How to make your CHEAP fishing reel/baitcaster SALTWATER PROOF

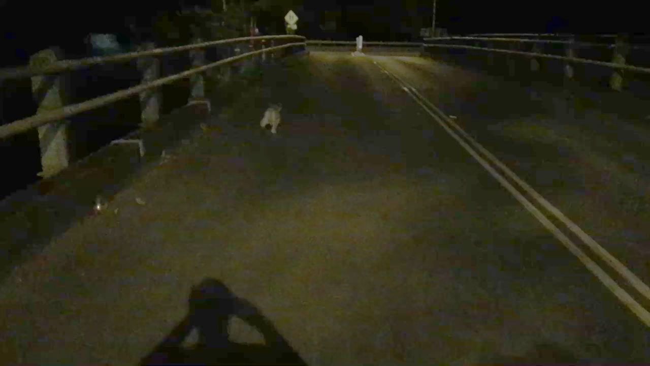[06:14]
So we're just heading fishing this morning. Bit of wildlife on the road. Come on, mate. Keep it going.